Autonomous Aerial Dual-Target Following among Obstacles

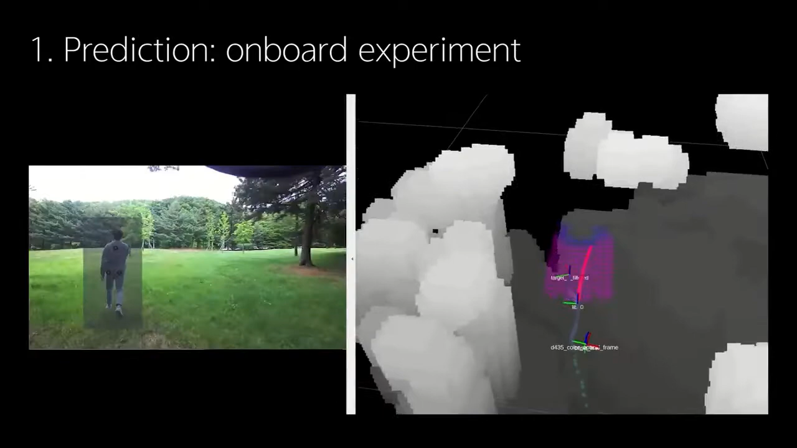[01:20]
Now, we explain the chasing planner module.
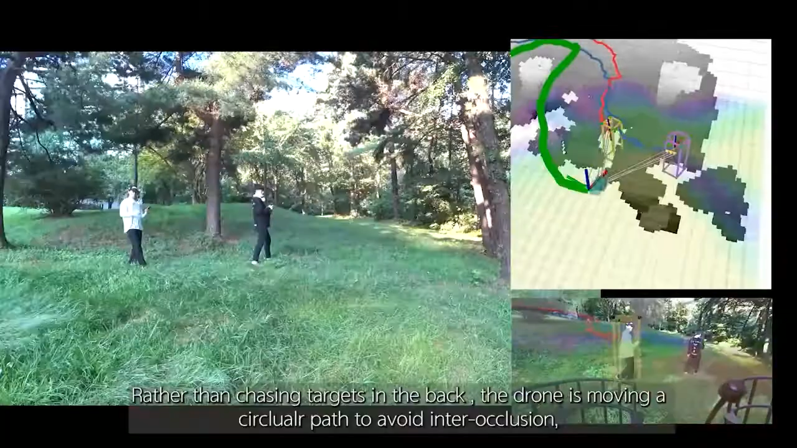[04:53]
Rather than chasing targets in the back, the drone is moving a circular path to avoid inter-occlusion.